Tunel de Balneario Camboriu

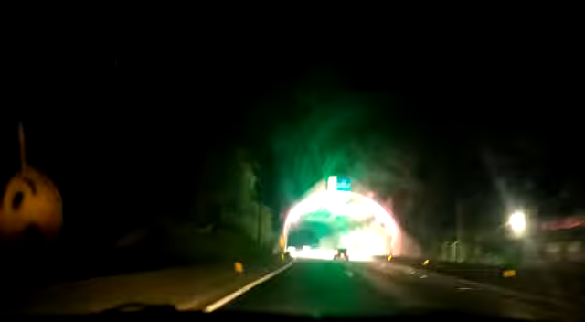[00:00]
gravando? Uhum. Agora... Vai. Vai. Agora nós estamos passando no viaduto de Balneário Camboriú. Para todos vocês do canal do YouTube.